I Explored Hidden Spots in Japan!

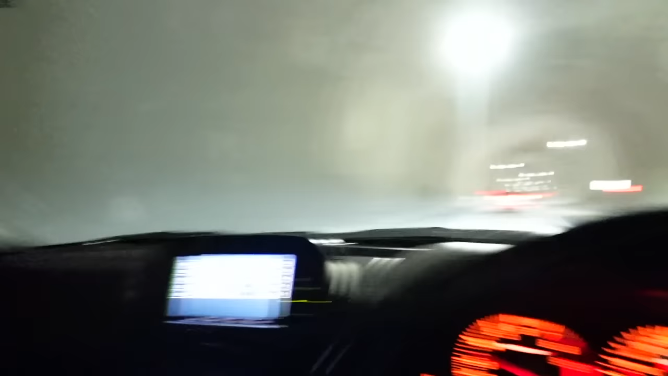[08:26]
We're still going. I should have filmed a clip of us going into the tunnel but I didn't know it was going to be this long.